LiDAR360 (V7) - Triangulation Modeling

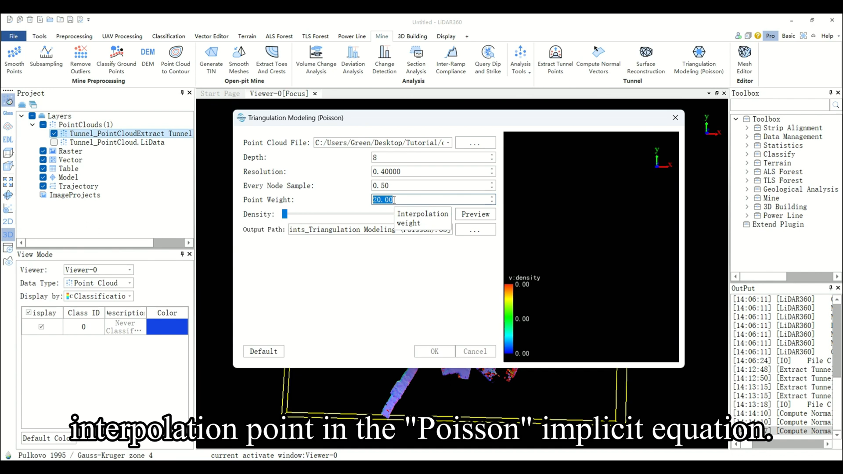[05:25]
The weight of the interpolation point of the Poisson implicit equation.
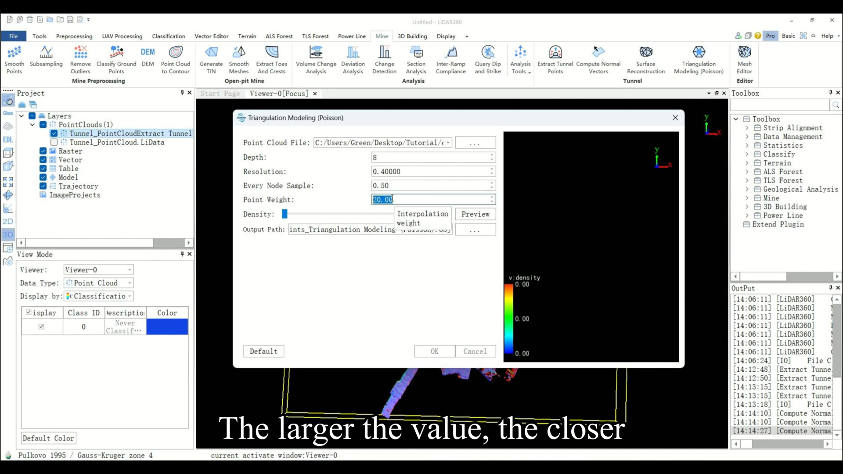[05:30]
The larger the value, the closer the reconstructed implicit TIN surface is to the original point cloud.
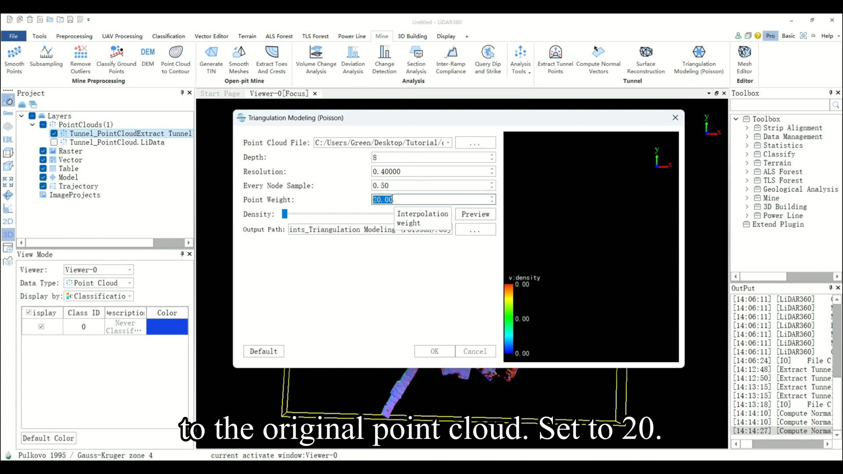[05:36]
Set to 20. Resolution.
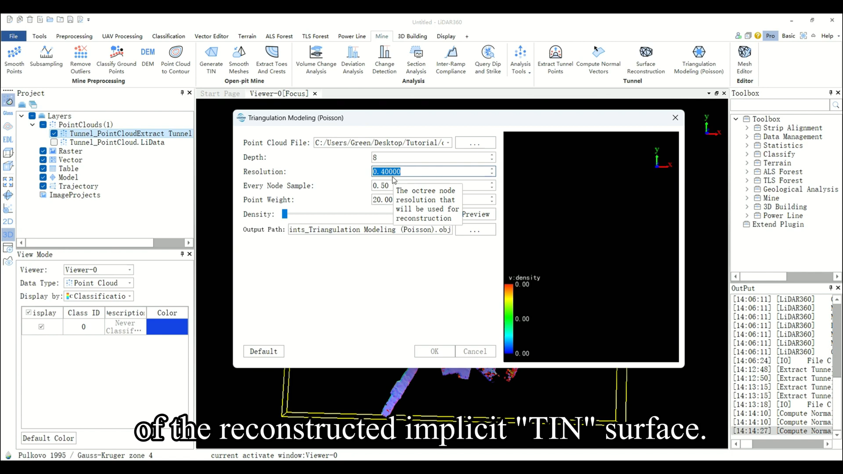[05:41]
The resolution of the reconstructed implicit TIN surface.
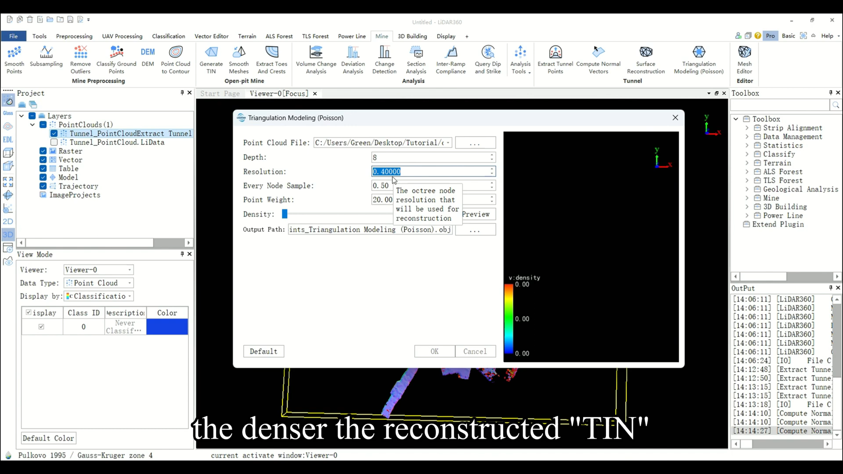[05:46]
The higher the resolution, the denser the reconstructed TIN and more details will be preserved. Set to 0.4.
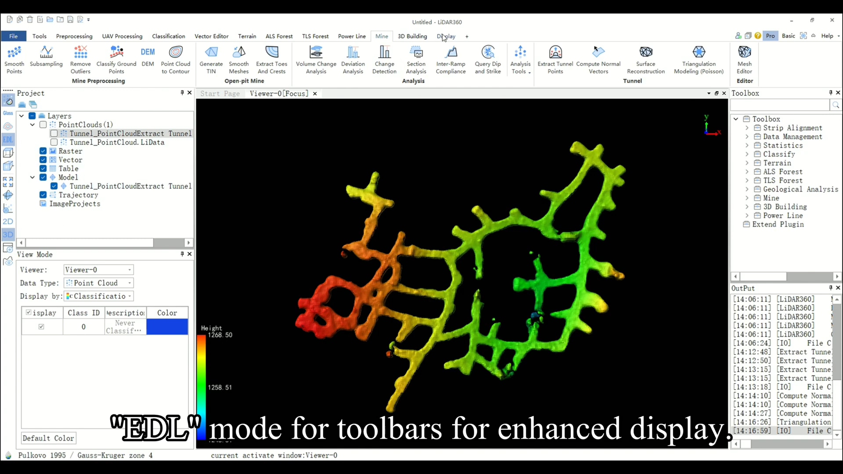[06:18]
You can view the TIN skeleton of the model by selecting display
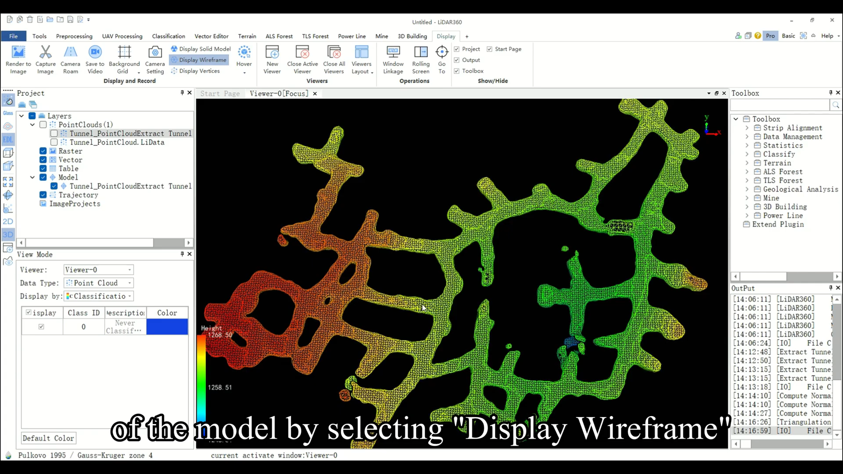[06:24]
wireframe in the display window in the tool bar.